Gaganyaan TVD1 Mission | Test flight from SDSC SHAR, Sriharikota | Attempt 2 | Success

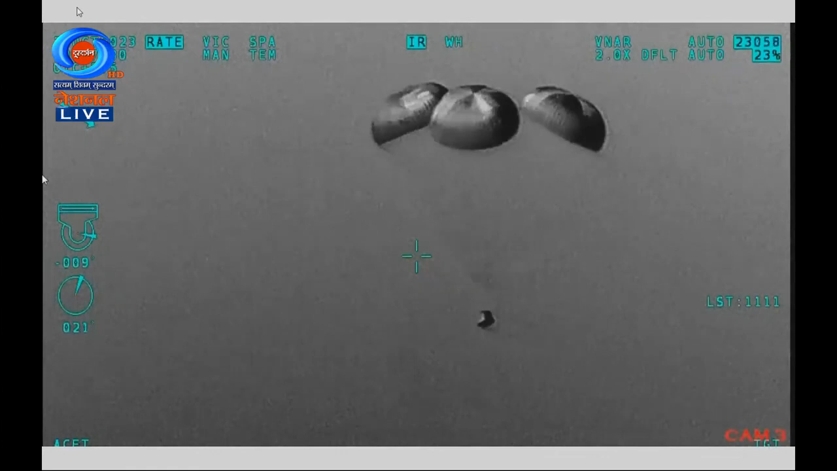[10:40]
Yes sir, astronauts ko surakshid prithvi par wapas lane ki prakriya hai.
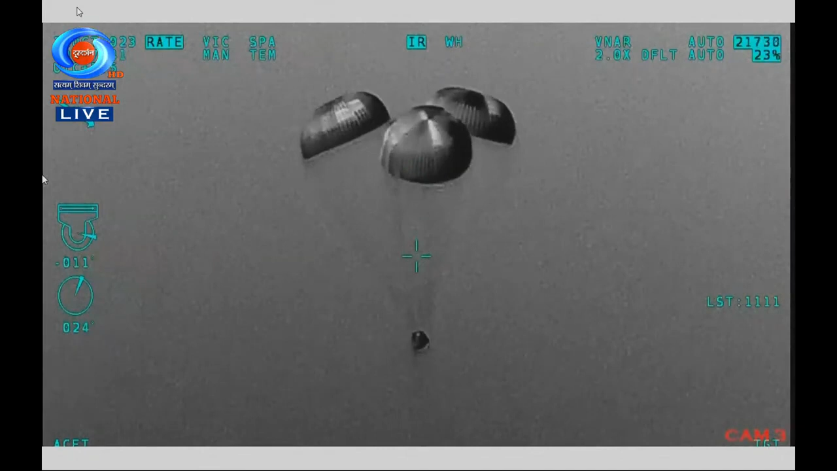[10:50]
Crew module in descent phase with main chute. Your descent phase jari hai, main parachute ke saanth crew module dhire dhire neeche a raha hai.
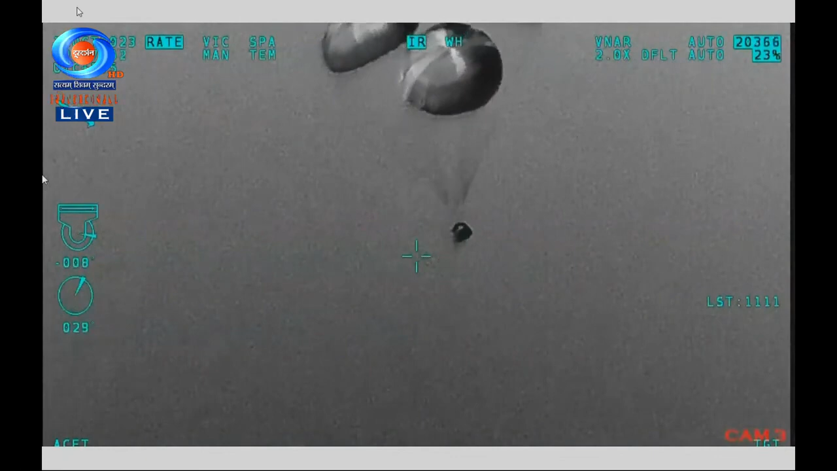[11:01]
Ab uchai 0.8 kilometers reh gai hai. Plus 8 minutes, touchdown ki sthitya prakrija chuki hai.
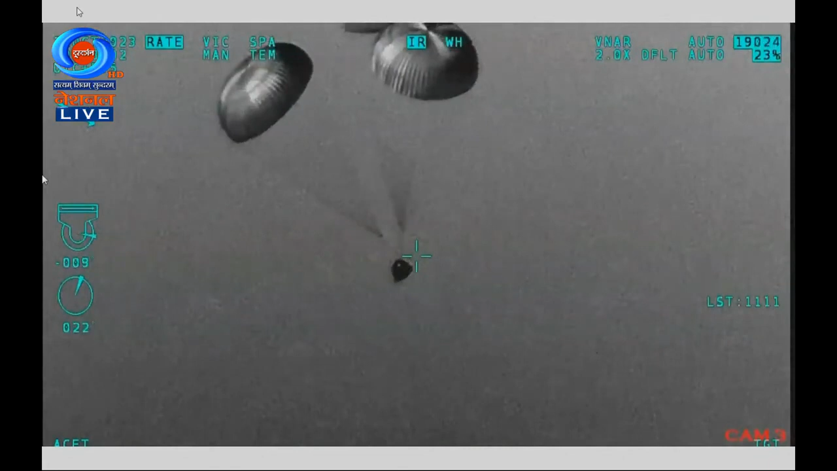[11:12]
As we told you, 8.5 meters per second is the benign touchdown velocity.
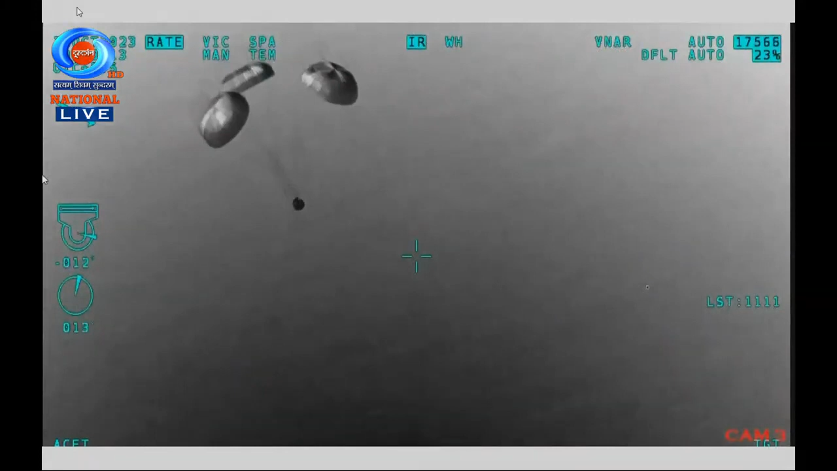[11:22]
We are now observing around 9 meters per second velocity. While the altitude is around 600 meters.
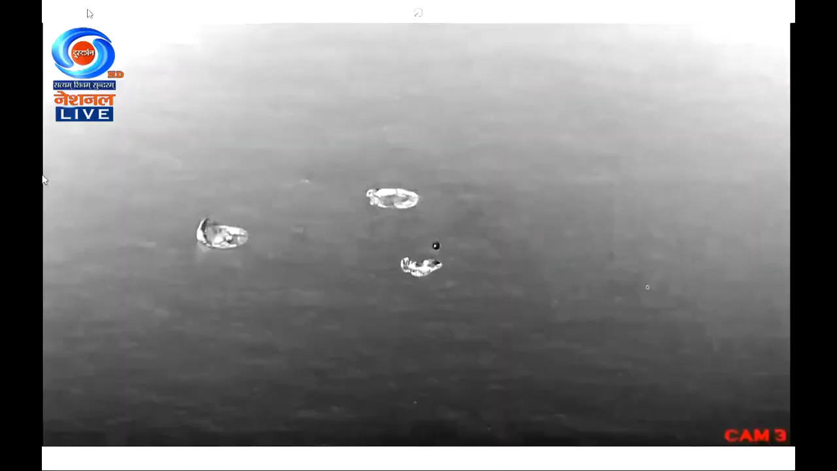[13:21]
Jubilant Ambience in the Mission Control Center here at Satish Dhawan Space Center, Shri Harikota.
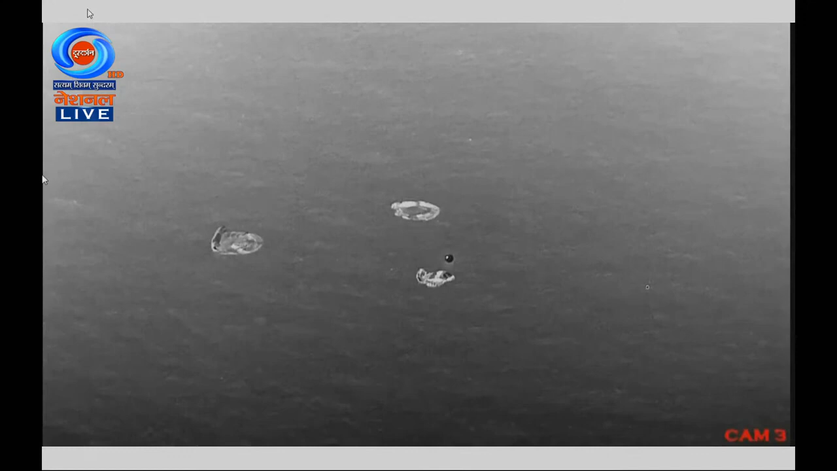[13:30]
On your TV screens, the visuals live from the Bay of Bengal. This is the mission director.